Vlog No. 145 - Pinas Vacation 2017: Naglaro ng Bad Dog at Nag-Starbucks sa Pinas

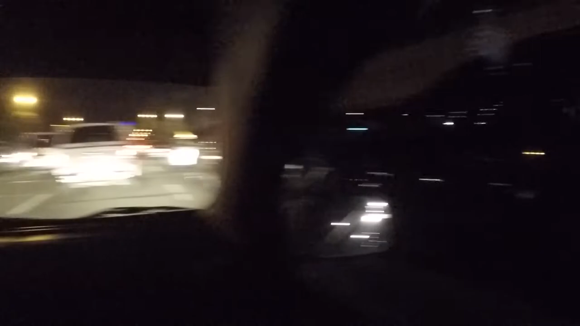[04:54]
Ay, grabe, traffic. Hindi ko alam kung ano oras kami makakarating dito sa Quezon City. Eh, Quezon City. kasi doon sa place namin.